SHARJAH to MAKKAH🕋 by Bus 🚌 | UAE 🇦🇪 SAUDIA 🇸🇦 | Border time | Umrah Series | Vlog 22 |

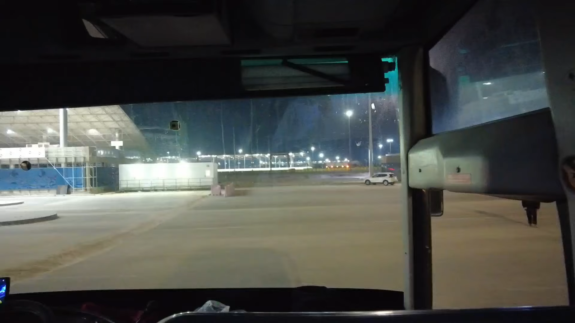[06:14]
और हम लोग को भी देखे निकले हुए कितना टाइम हो गया।